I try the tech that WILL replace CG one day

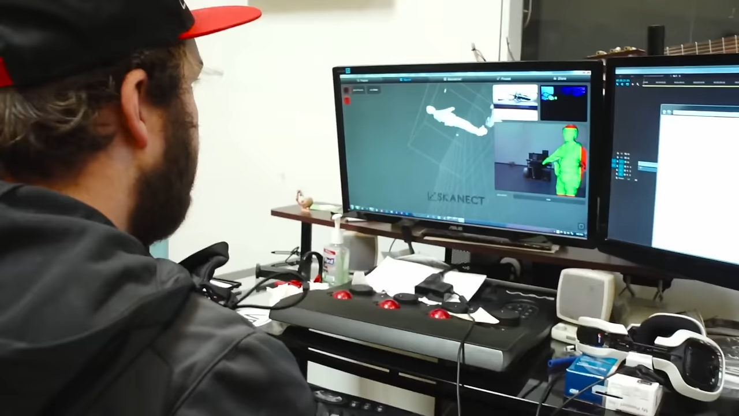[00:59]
We've been using photo scans in our videos for years,
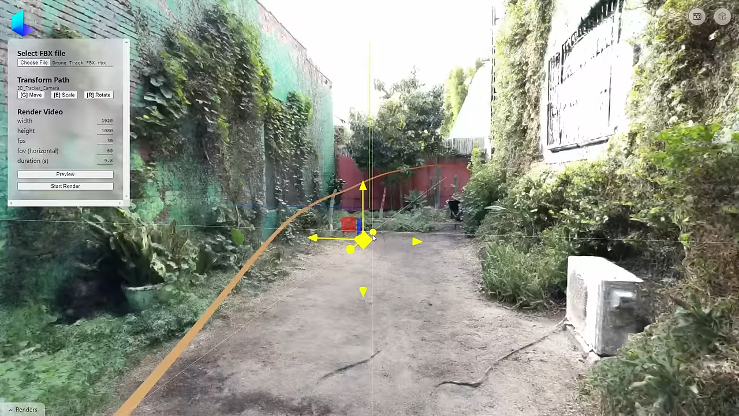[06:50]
and that's something I can actually now do with the website version of this app on my computer.
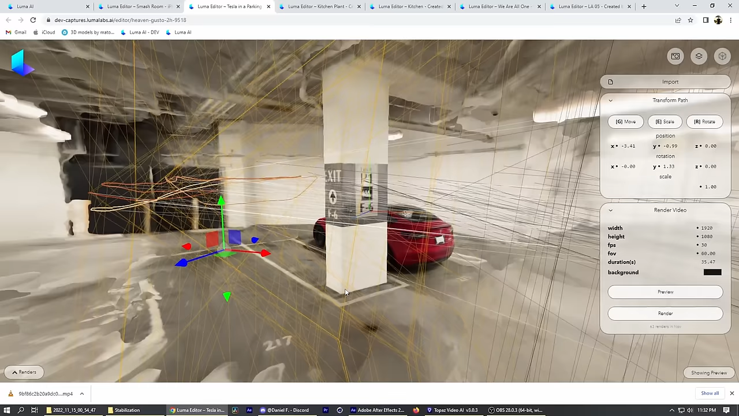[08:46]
And I was just having fun rendering out shots because it was so easy just to take the exact same camera move and drop it in another scene.